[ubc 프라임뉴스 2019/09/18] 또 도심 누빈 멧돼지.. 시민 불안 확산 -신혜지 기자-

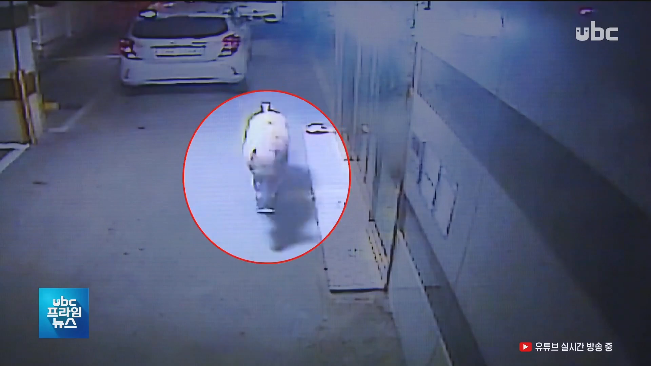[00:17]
주민들이 잠든 새벽 시간, 삼산동 오피스텔 주차장에 멧돼지가 어슬렁거린 시간은 무려 10여 분.
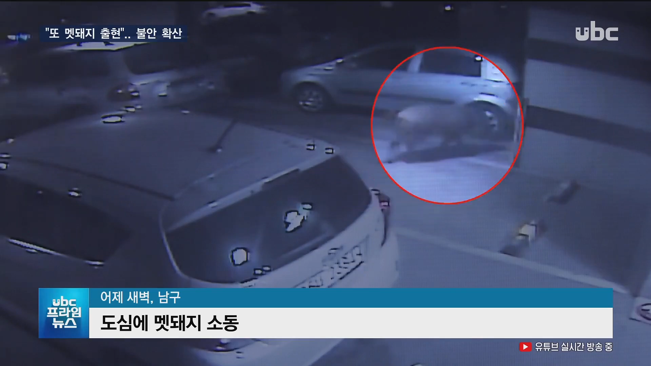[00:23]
이 멧돼지는 인근 상가부터 태화로터리 부근 3차로 도로에도 모습을 드러내는 등 어제 새벽 2시간 동안 남구 전역을 누비고 다녔습니다.
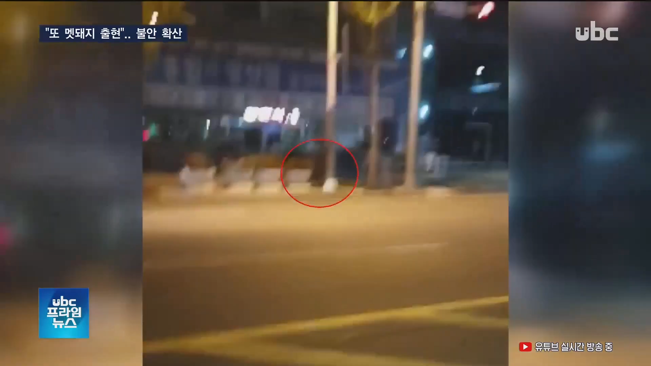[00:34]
순찰차를 들이받은 뒤 도망간 멧돼지는 아직 잡히지 않아 주민들은 불안해하고 있습니다.
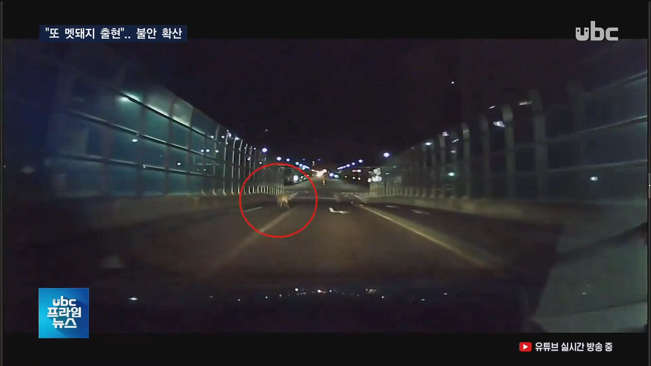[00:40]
경찰과 포획단이 2시간 동안 추격전을 벌이는 동안 주민들은